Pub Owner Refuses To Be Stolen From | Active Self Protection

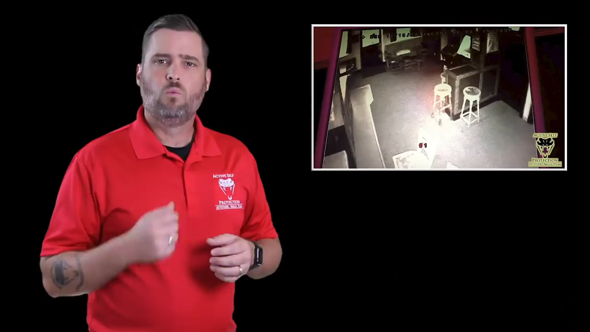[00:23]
Welcome to today's active self-protection lesson. I'm your host John Correa. Today's lesson comes to us out of South London in England and it shows a pub owner who's just not having it when his pub gets broken into. Very top window at the door there you can see these guys futzing around at the windows at the very top of the screen just barely see them there and they're actually gonna bust in the window at the top.
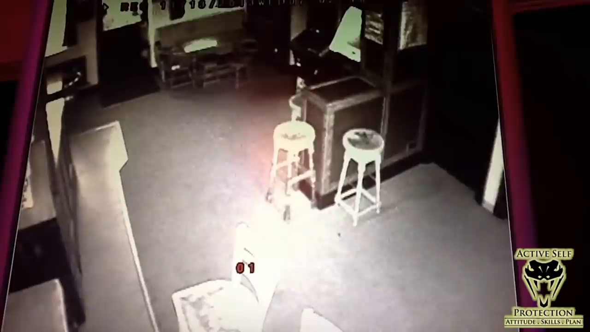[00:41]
I've sped it all up here for the sake of time slowed it down just a little bit but still speeding up and they start bashing into stuff and split up to get in here and start getting valuables but look to the right-hand side you're gonna see the owner show up and dude has a bat in his hand he's just not having it it's gonna just take a good whack at that guy and now start getting after him with the bat. Now a guy's not exactly excited about it of course he's gonna try to hold him off but the owner's just not having it gonna give him a few good more whacks. The other guy's gonna show up as well and owner's gonna
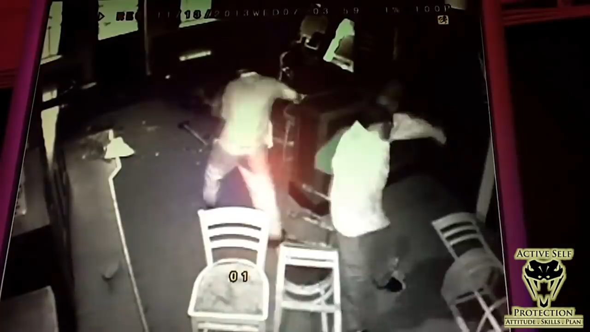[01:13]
go after him now you're gonna see both these guys go after the owner for just a minute. Notice that the owner is barefoot here and whatever's all over the floor and all the glass broken and all that stuff's gonna get him. Now notice that our bad guys are both at the window one inside the door one outside the door
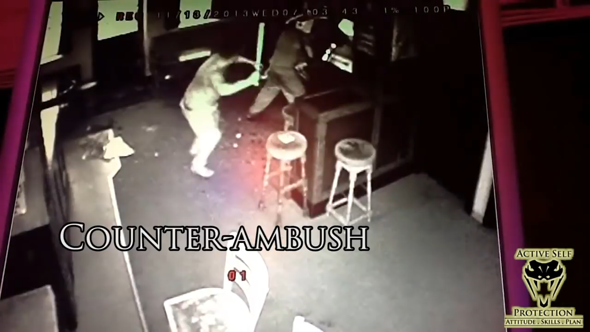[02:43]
Now when our landlord comes in and you can see he is launching a counter ambush here this guy is occupied his attention is not on our defender and he has every right to defend his home and again though in London I don't know how much trouble he is going to get attacking this guy with a bat. Most places in the US in your home or place of business especially you have some significant leeway. However you want that first hit to be a debilitating hit. You want it to absolutely do the job of getting this guy out of the fight and the owner doesn't do that.
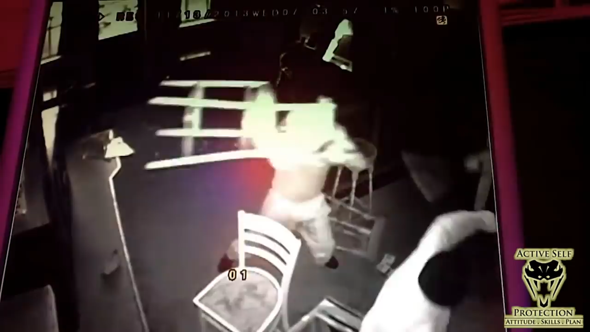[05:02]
Now notice our bad guys are using environmental weapons as well and our good guy here is going to grab that chair up and fling it and use it as an environmental weapon in the moment. Now of course purpose-built defensive tools are the most effective defensive tools.